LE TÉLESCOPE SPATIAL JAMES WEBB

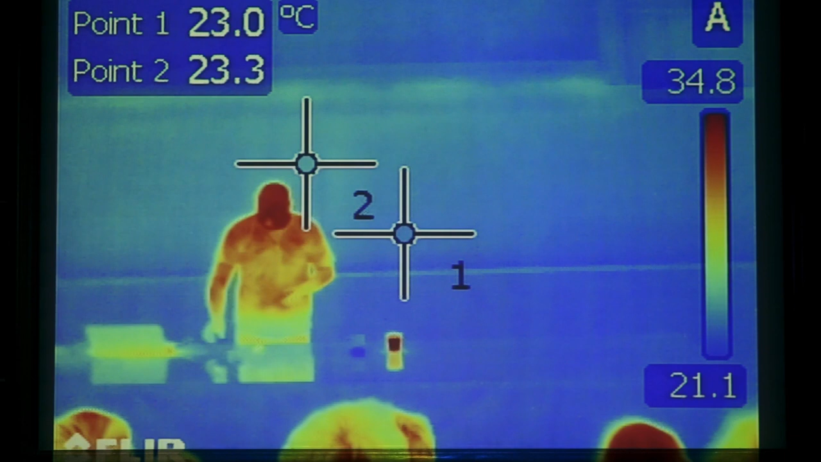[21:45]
c'est, oui, en général, ce que je fais,
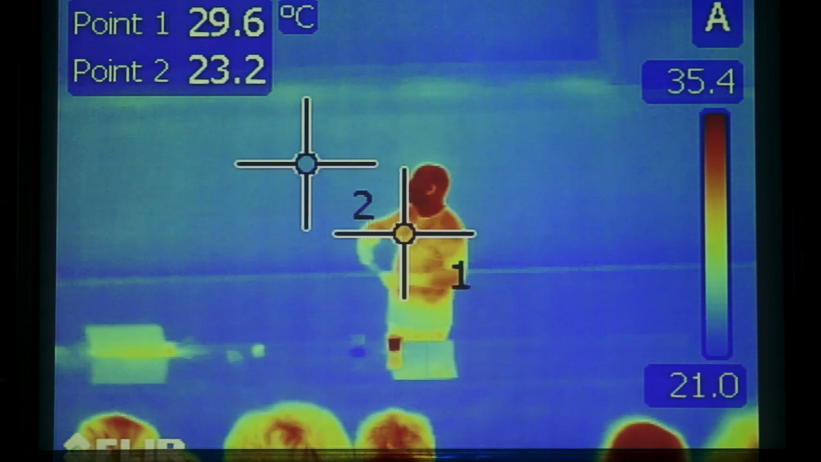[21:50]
j'éteins la lumière et on voit encore exactement la même chose parce que ce n'est pas la réflexion de la lumière visible sur les objets qu'on voit,
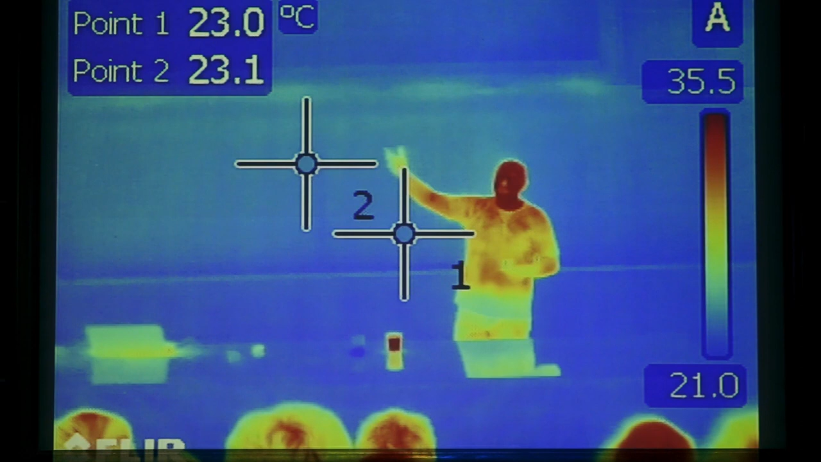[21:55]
c'est vraiment l'émission
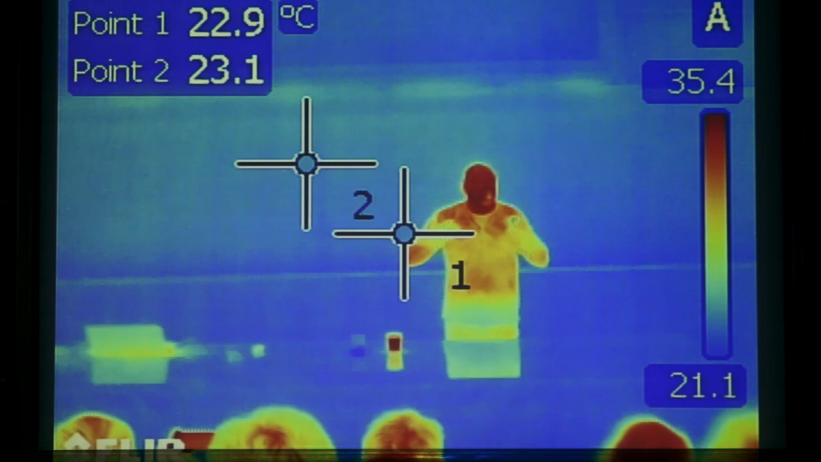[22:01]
tout le monde émets de l'infrarouge et donc, c'est ce qu'on voit là et on mesure en gros la température. Alors, je suppose que quand je mets mes lunettes,
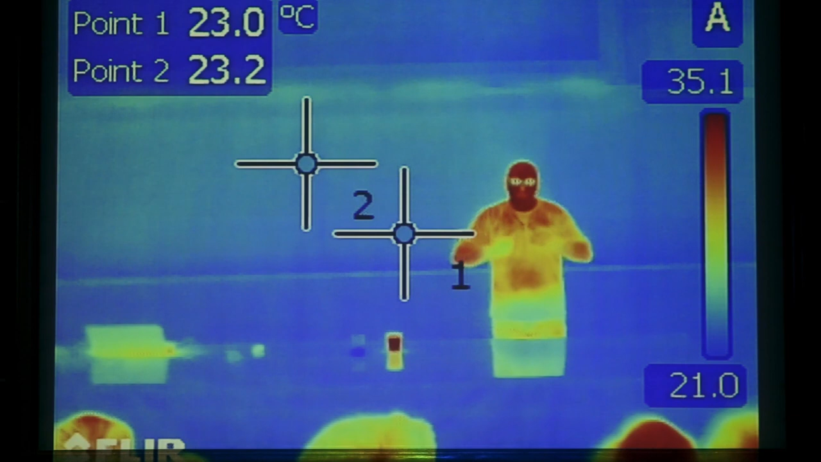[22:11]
il doit y avoir un effet et vous savez d'où ça vient,
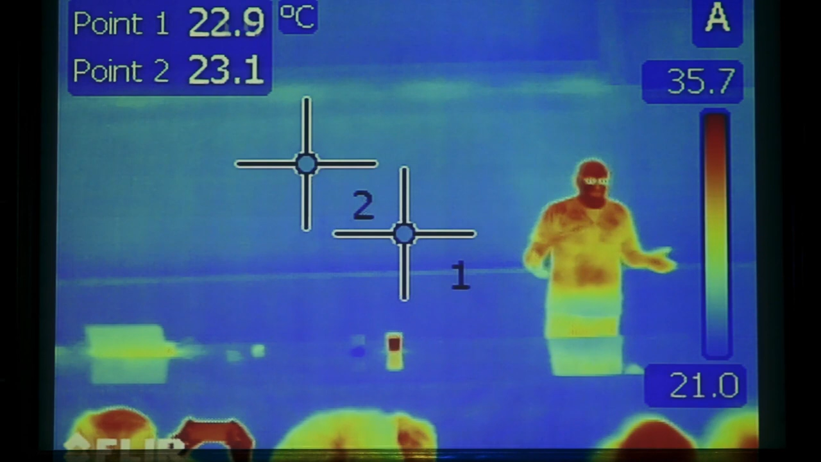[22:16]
c'est simplement les lunettes, on pense que c'est transparent, en effet, dans le visible,
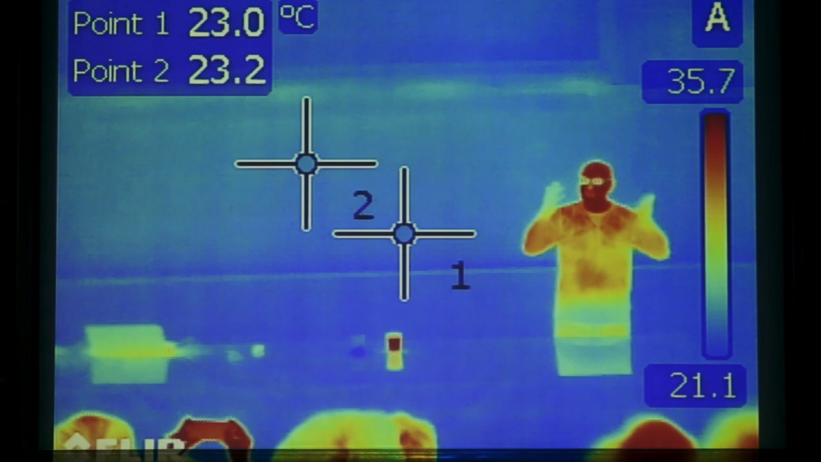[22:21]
c'est transparent mais dans l'infrarouge, ça arrête l'émission qui vient de mes yeux. Donc, c'est pour ça qu'on voit quelque chose de froid.
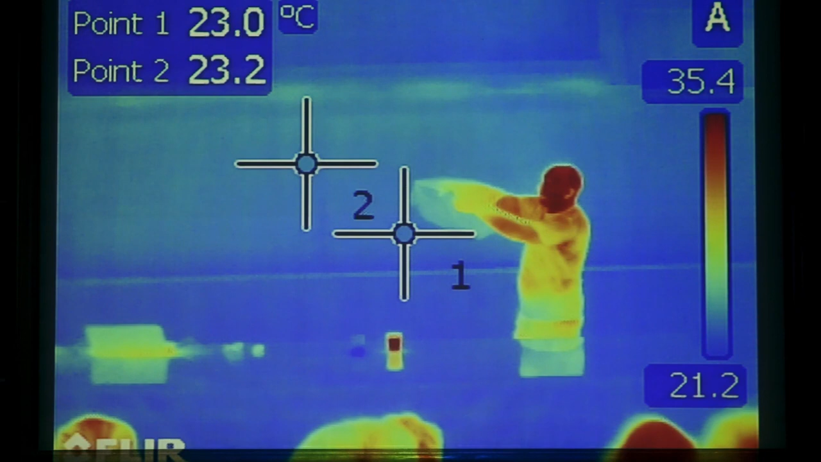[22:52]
C'est simplement parce que ça, ça arrête la lumière visible. Ce n'est pas transparent au visible. Par contre, c'est transparent à la lumière infrarouge. Donc, c'est un peu l'effet inverse que les lunettes qui arrêtent.
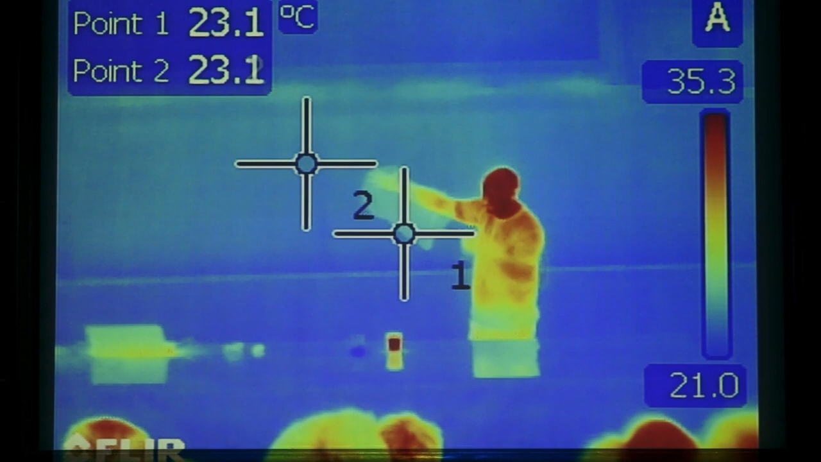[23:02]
Ça, ça laisse passer.
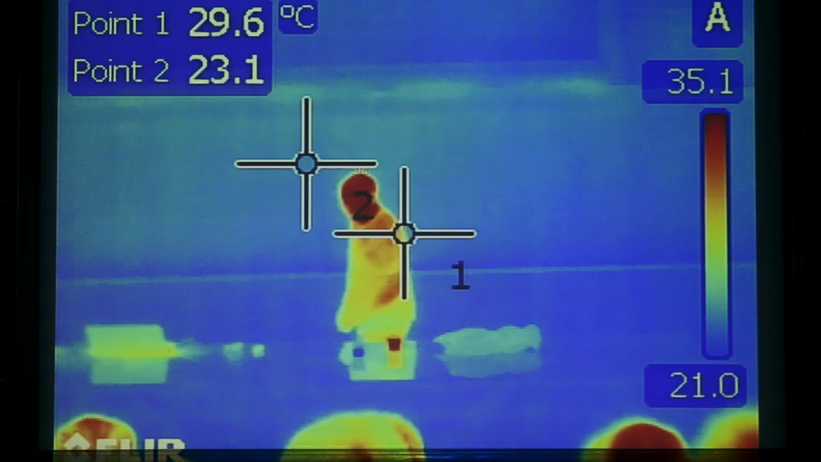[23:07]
Donc, voilà, il y a des tas d'autres petites manips qu'on peut faire avec cette caméra mais là, c'est un peu compliqué.